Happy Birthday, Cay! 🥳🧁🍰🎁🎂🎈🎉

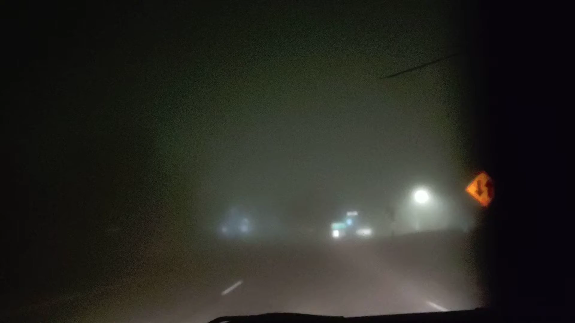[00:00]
You guys, oh my gosh, it is 4.38 a.m. and I'm almost home and holy cow I should have turned the camera on back on the highway so you guys can see how thick the fog was all the way back. It's just been crazy thick. It's not quite as thick up here, but it's still fairly thick.
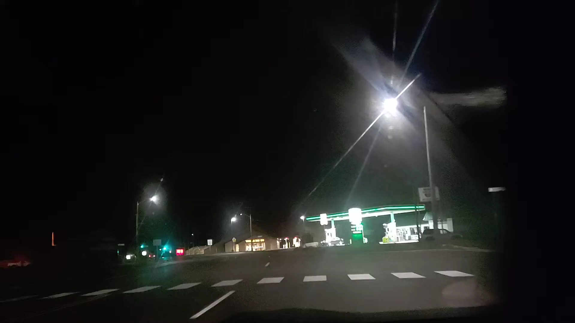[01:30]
But I'm fortunate and blessed. I hit no deer. I hit nothing, no animals. It came out the road. It was kind of, I mean, I enjoy the fog, but it's even worse at night.
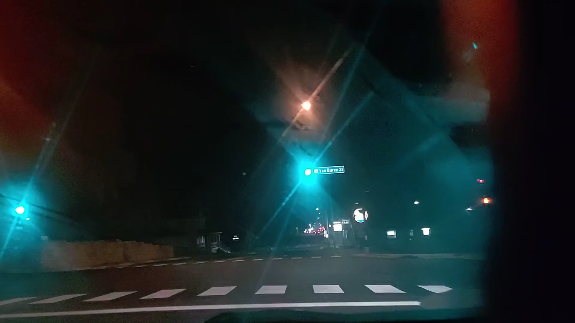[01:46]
I mean, not knowing where the animals are, oh my gosh.